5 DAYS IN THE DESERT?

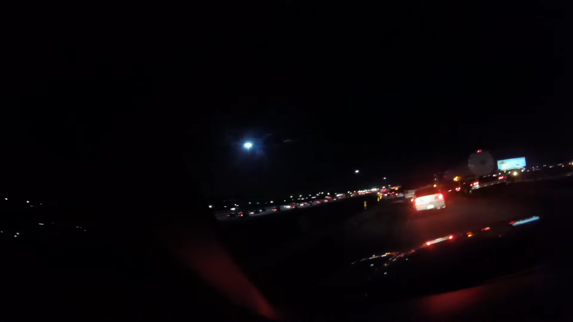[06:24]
Traffic is just, you know, predictably stupid. That's just how it is, especially on the 15 at this time, heading north. It's always bad, no matter what day of the week it is.